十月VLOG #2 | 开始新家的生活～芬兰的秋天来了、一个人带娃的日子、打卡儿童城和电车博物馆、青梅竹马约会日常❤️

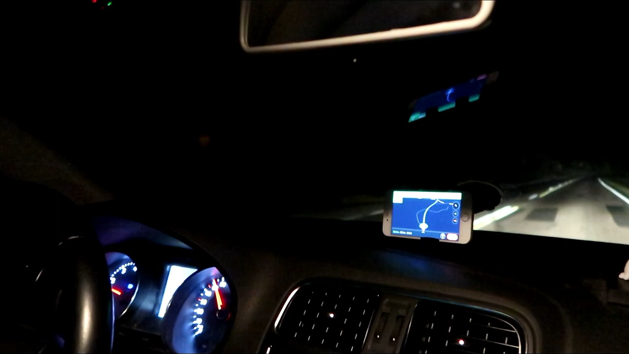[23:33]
我们从朋友家里面出来了现在天气好晚了而且大家看我们走的这条路连灯都没有路灯都没有我们现在开车回家了现在